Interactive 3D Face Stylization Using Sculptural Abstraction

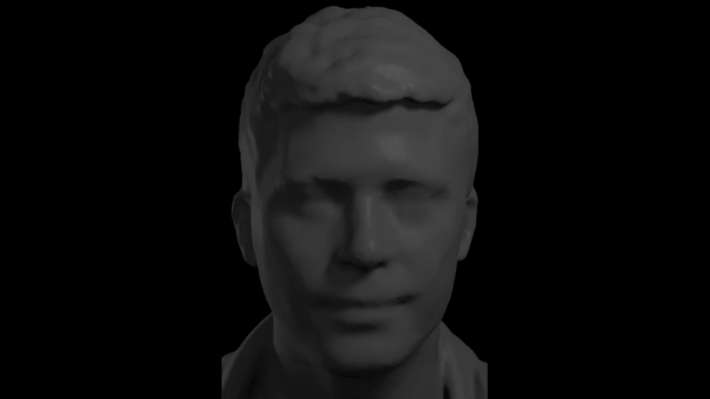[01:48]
We first align the template head model with a new scan, and transfer the segmentation to the scan.
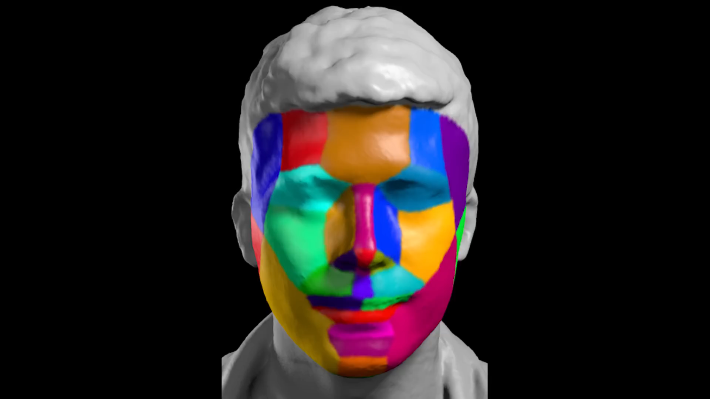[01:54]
Next, we use the segmented scan to produce an abstracted mesh with corresponding topology.
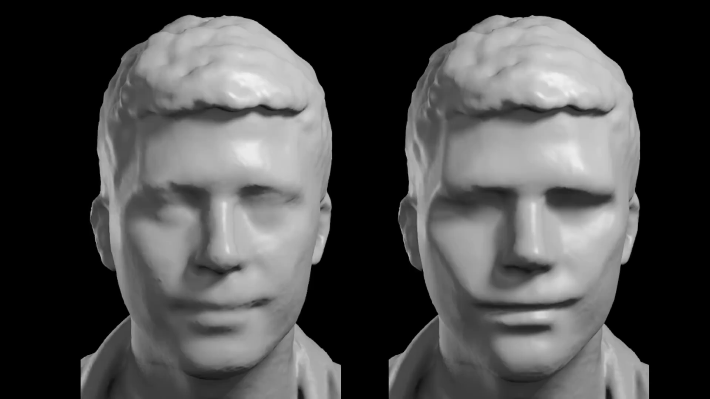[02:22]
including exaggerated cheekbones and temples, emphasis of the lips and chin, deepened eye sockets.
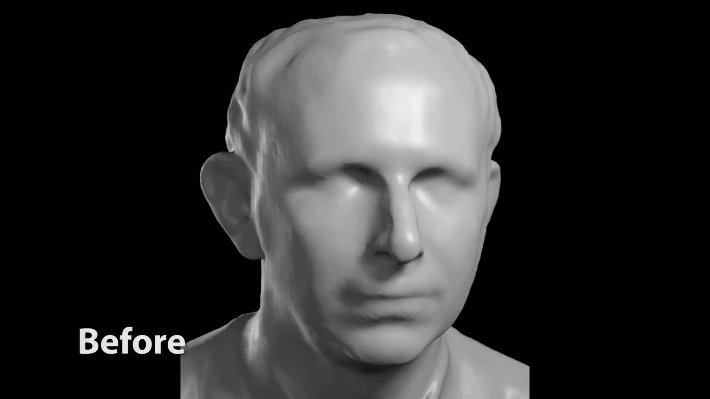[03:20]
These connect fusion scans have lower fidelity, and subject motion can cause artifacts in key regions like the eyes and mouth. Our method is especially effective on such inputs, sharpening the appearance of salient facial features.